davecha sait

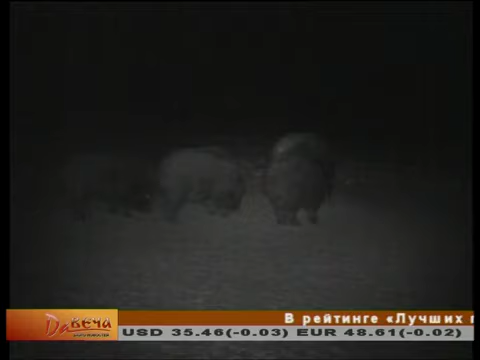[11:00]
Животные приходят к устроенным лесниками кормушкам в основном ночью. На этой поляне в Куменском лесу ждут угощения около 20 диких свиней. Местный егерь Михаил Иглин их регулярно подсчитывает.